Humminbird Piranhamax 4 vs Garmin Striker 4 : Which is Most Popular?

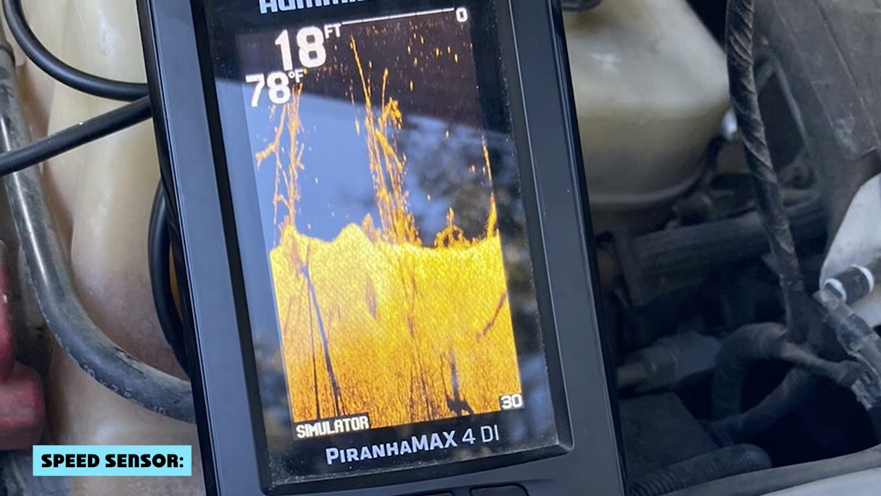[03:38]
On screen: depth 18 ft, water 78°F
The Striker 4 is great for measuring speed, but the Pernhan X doesn't have this feature.
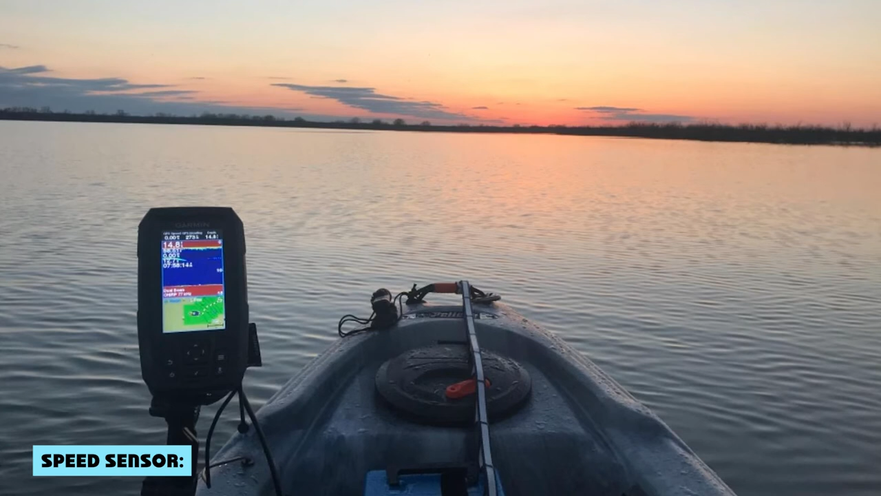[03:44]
This can be useful if you want to make sure you're trolling at just the right speed so it won't get too fast or slow. This is another important factor to compare between these two models. The Garmin Striker 4 has a high-sensitivity GPS receiver,
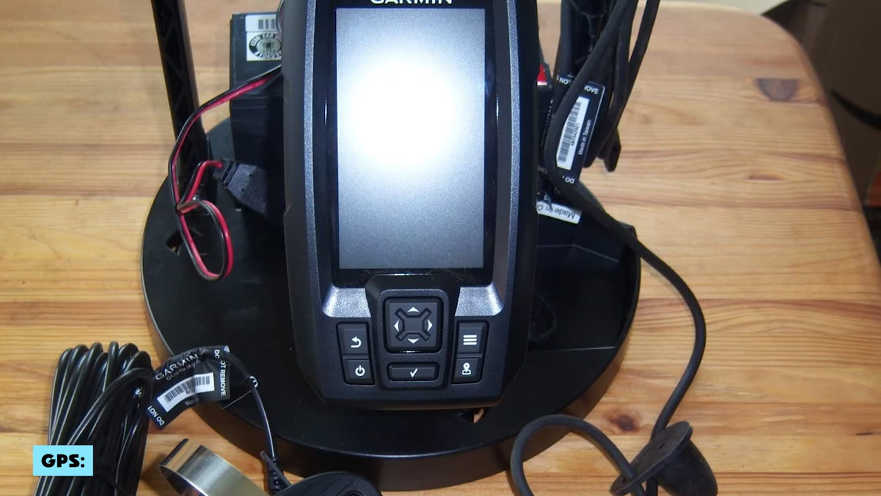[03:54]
which offers an incredibly fast lock-on and showed accurate results and marks waypoints.
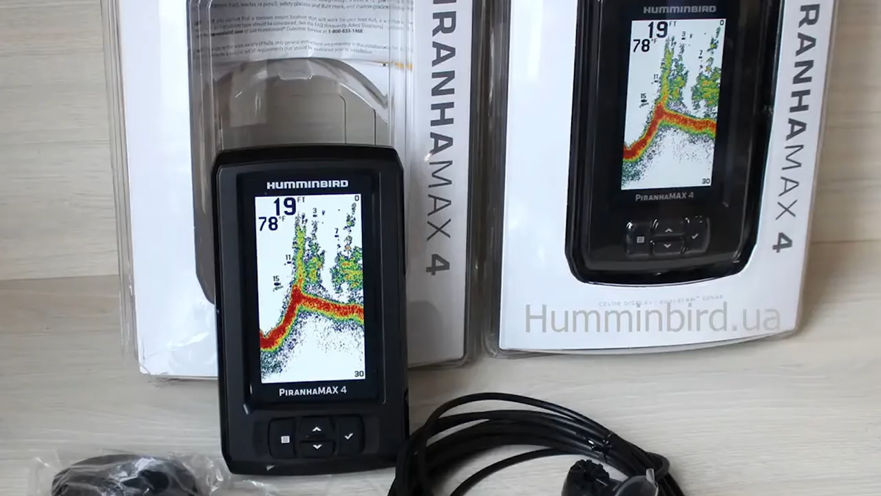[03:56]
On screen: depth 19 ft, water 78°F
On the other hand, the Humminbird Pernhan X4 does not have any GPS options.
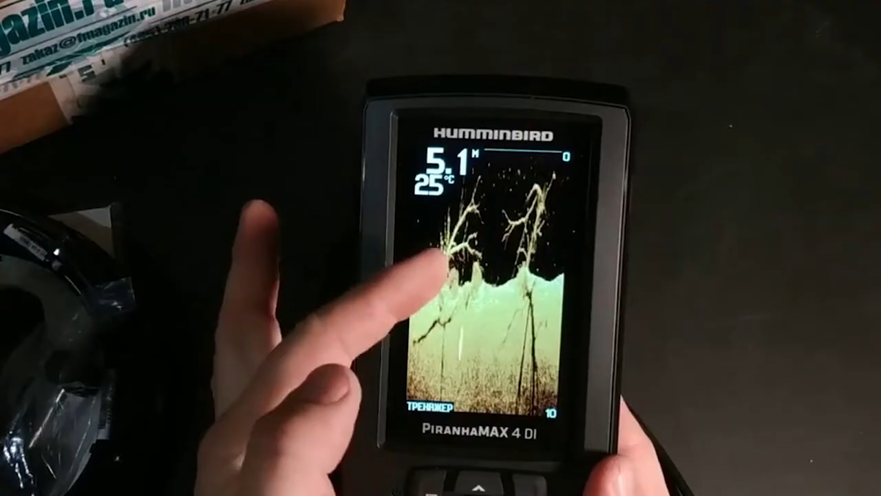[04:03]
On screen: depth 5.1 m, water 25°C
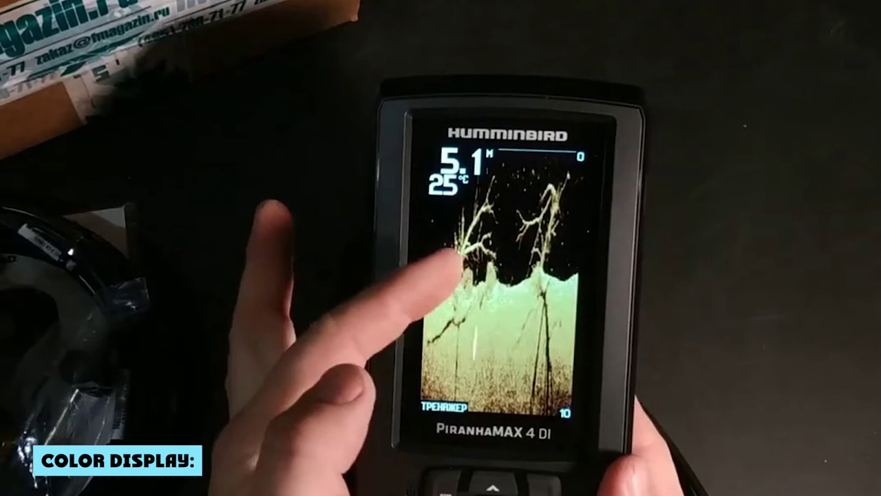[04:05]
On screen: water 25°C
Both fish finders have color displays, but the Garmin is sharper and brighter.
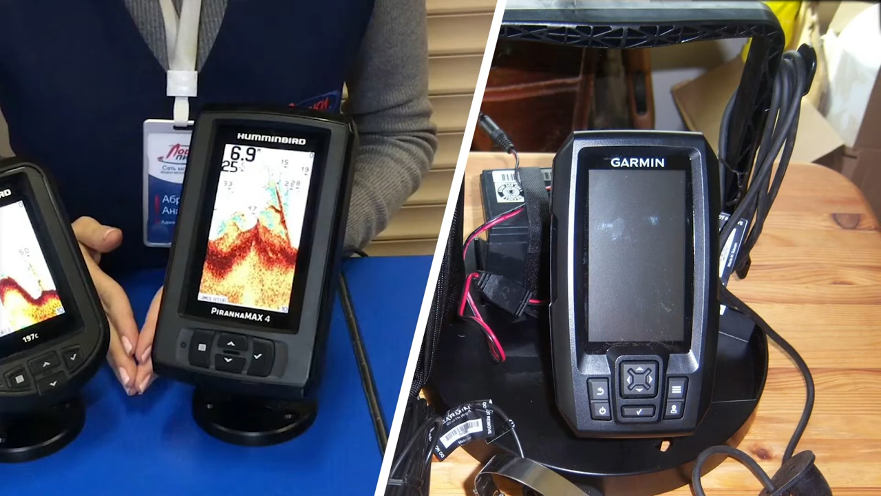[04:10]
The Garmin Striker 4 comes with a built-in waypoint map, while the Humminbird requires you to buy the maps.
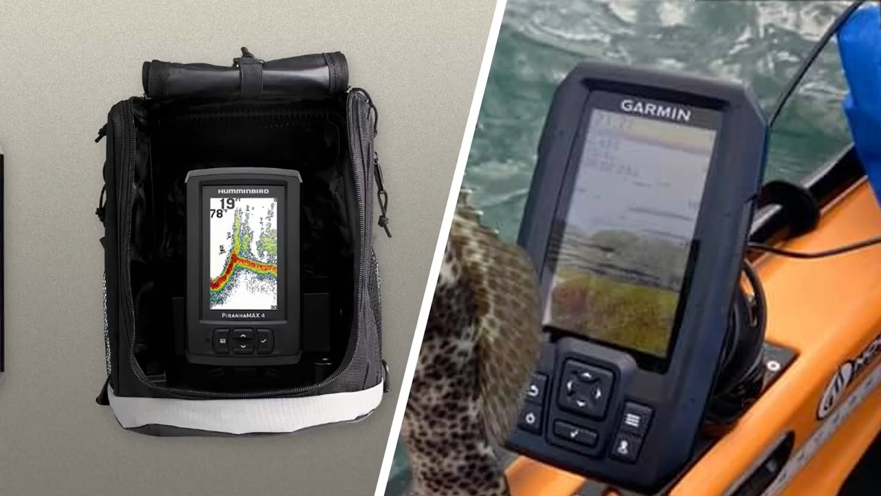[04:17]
Overall, we think the Garmin Striker 4 is a better buy than the Humminbird Pernhan X4, because it has a 3.5-inch great screen, greater depth capability, and a higher resolution.
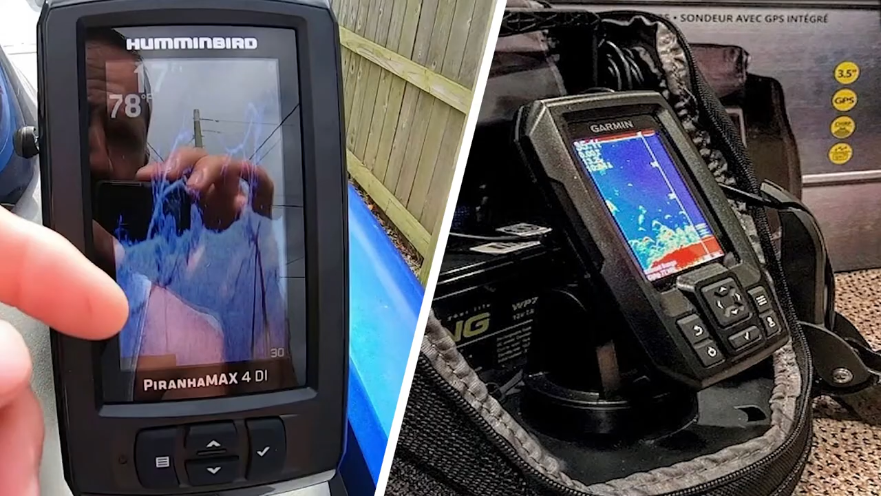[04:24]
It also offers the option to add a chirp transducer for even better image quality. If these features are important to you, then the Garmin Striker 4 is the clear winner.